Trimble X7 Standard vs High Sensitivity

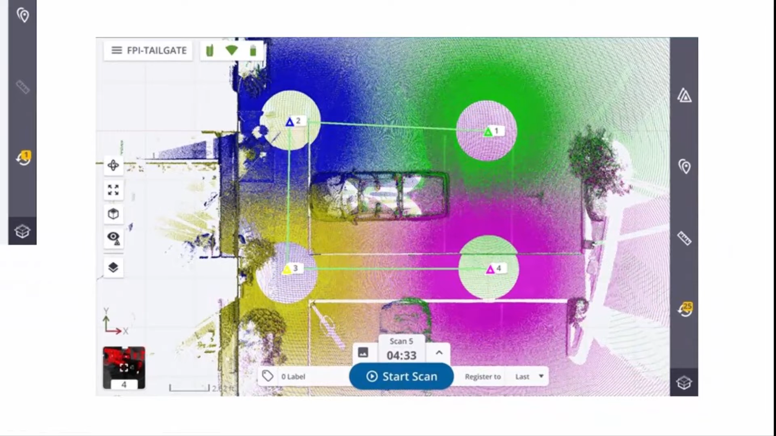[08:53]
Um, and please, uh, be aware that, uh, you know, we're looking at perspective here and these are screenshots from the T10 tablet, the perspective software were limited to, uh, a million points per scan. So it's only when you, uh, export, uh, in a very,
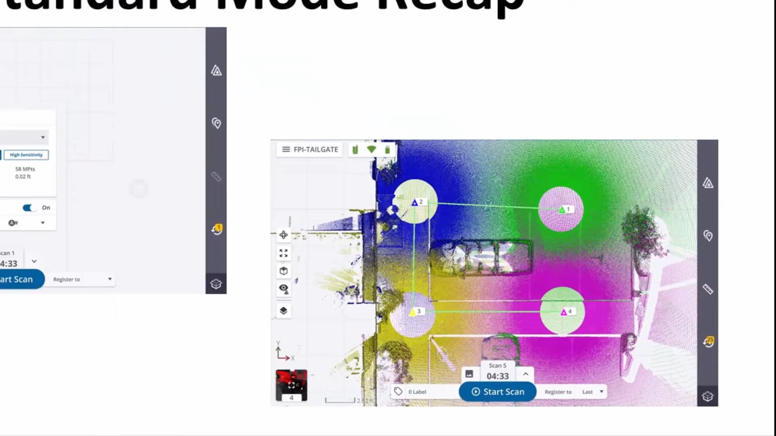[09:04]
in, in a various format or, uh, bring it into a Trimble suite, either Trimble business center, Trimble real works, where you can get, uh, all the points available.
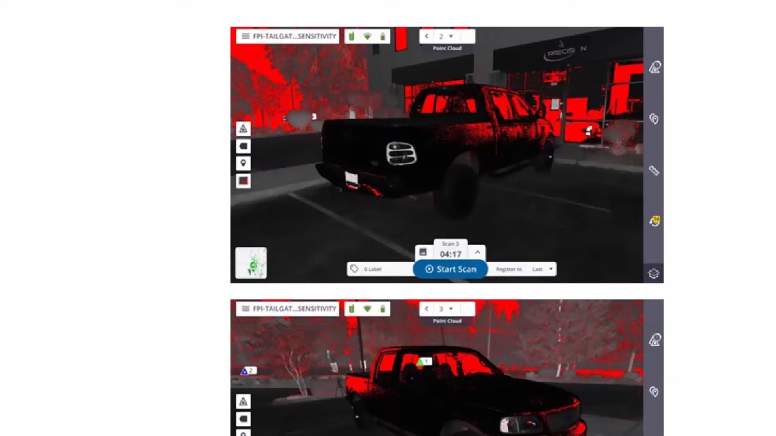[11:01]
So less red, meaning there's more, uh, points that were, that were measured
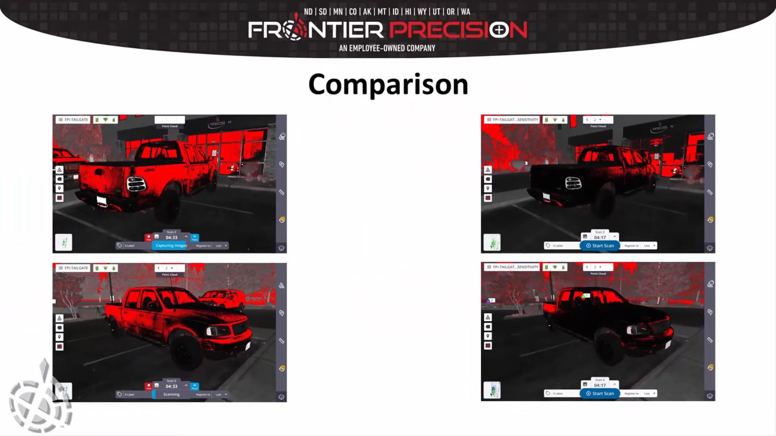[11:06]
and then kind of the same view on the bottom on the left, we have the standard. And then on the right, we have the high sensitivity and pretty, uh, outstanding, uh, results.
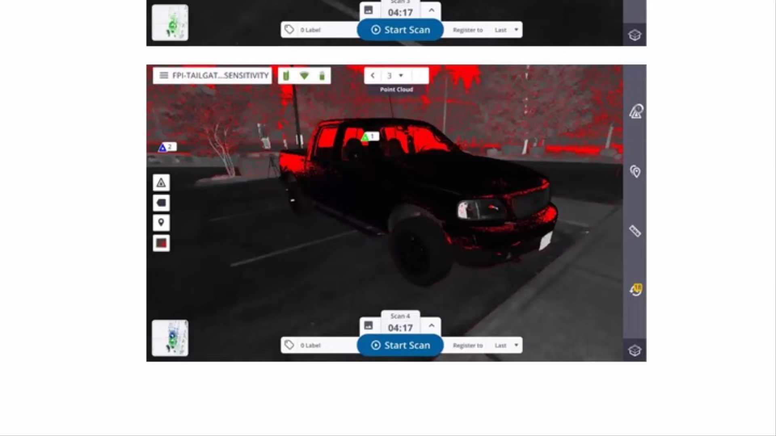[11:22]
Um, it's pretty amazing what just, uh, you know, changing the mode of how it collects the data. Although you're capturing less data, it just, it just really depends on what your area of interest is.
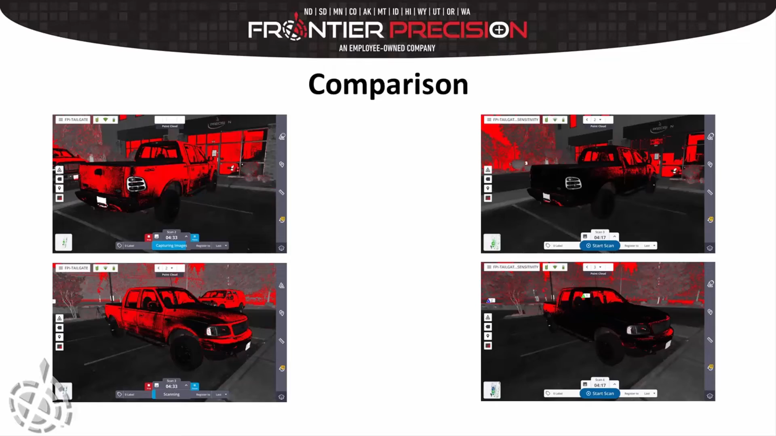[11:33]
Okay. Now I'm, uh, inside real works. I just imported, uh, the two separate projects into real works.
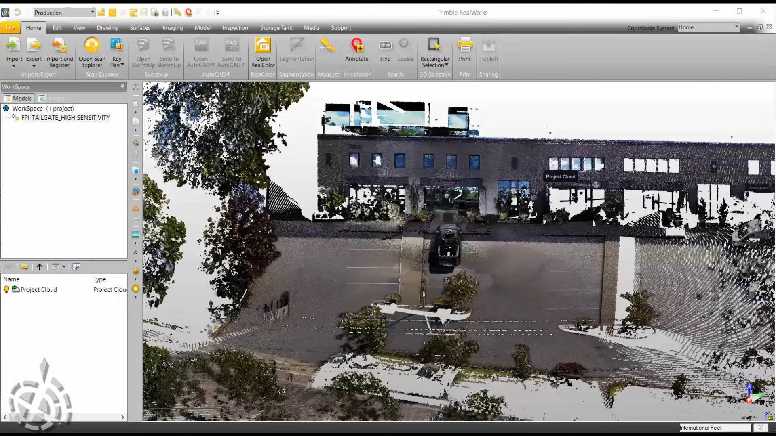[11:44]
Uh, what we're looking at here is the high sensitivity project.
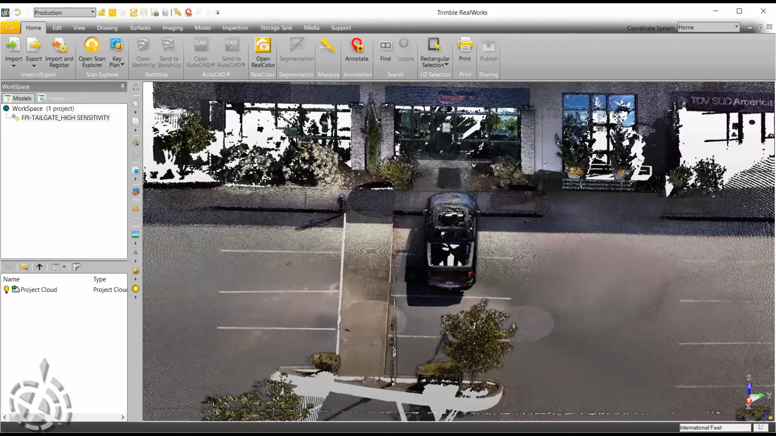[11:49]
Just to give you a quick little overview of what this data set looks like.
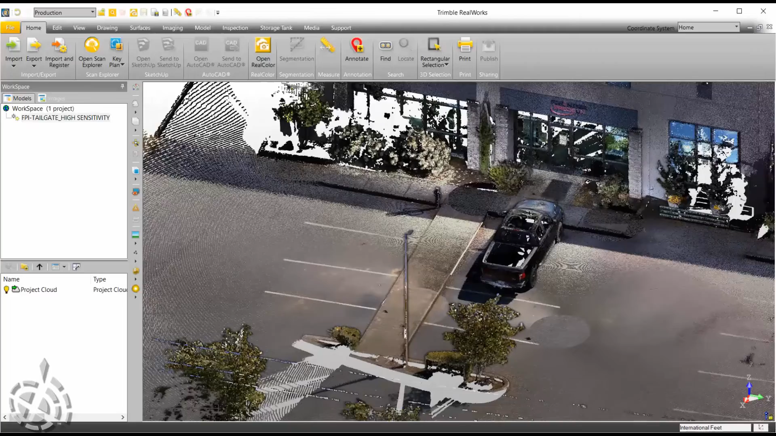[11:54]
Um, I have done nothing to the data. Uh, it was all registered automatically in perspective. Um, I can look at the report for that. Uh, I'm not that interested in that right now. Um, I'm more interested in, uh, looking at, let me pull up my scan explorer here.
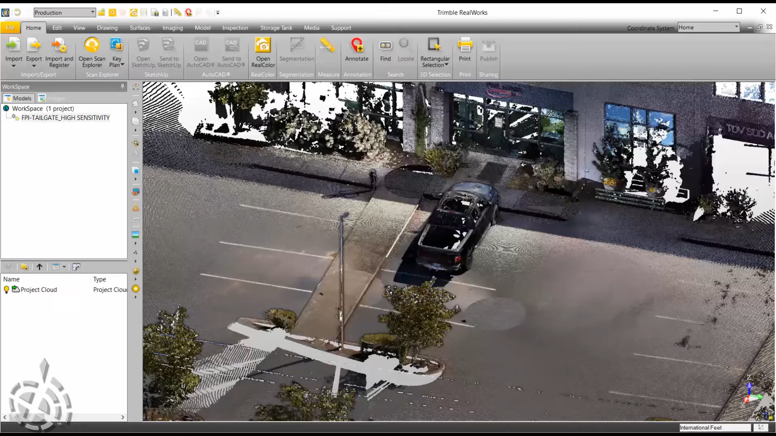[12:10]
So this is, uh, this is the scan explorer. Um, this is a, just a, a tool inside real works. Um, you can see this looks very similar to perspective. Uh, again, we're looking at, uh, the highlighting for unmeasured points.
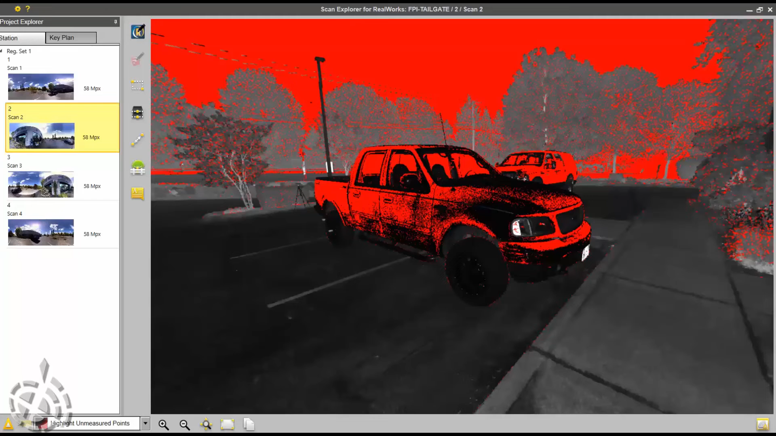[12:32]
So red being, um, not measured.